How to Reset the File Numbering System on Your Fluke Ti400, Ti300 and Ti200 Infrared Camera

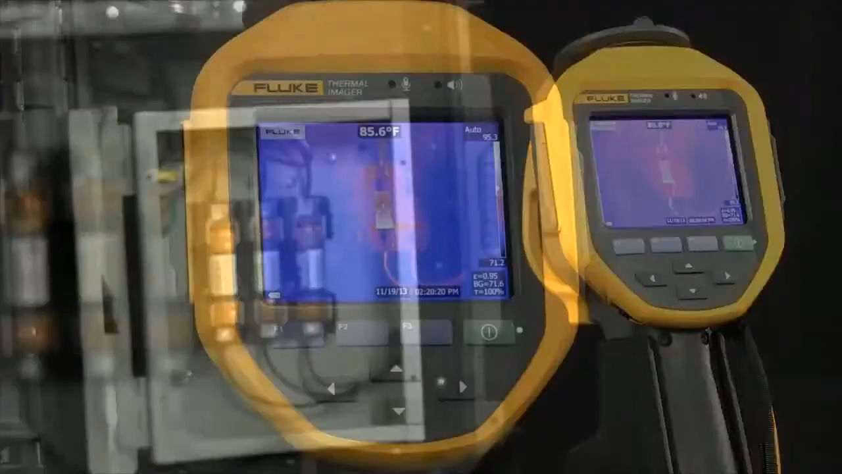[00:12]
Let's go ahead and do this. So we go into our imager, we're going to select the menu by either touching the screen or pressing the F2 button.
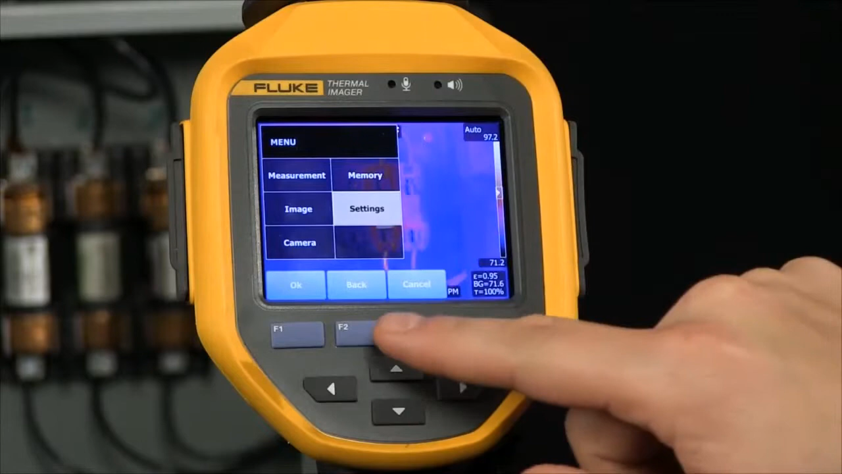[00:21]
We go into settings and now let's go into the advanced settings here, allowing us the ability to reset that file name.
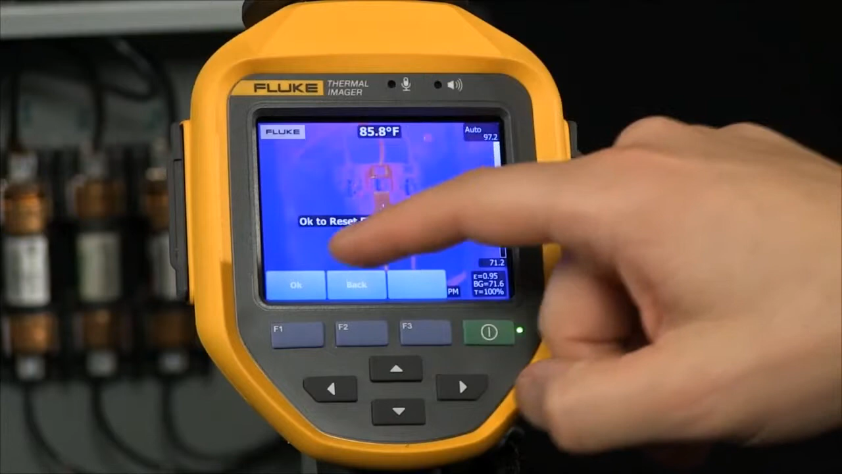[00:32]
On screen: spot 85.8°F
Okay, select OK, F1. Now we've reset the file numbering back to zero. So now as we go ahead and capture an image, we store it into a location and then we go ahead and review the memory.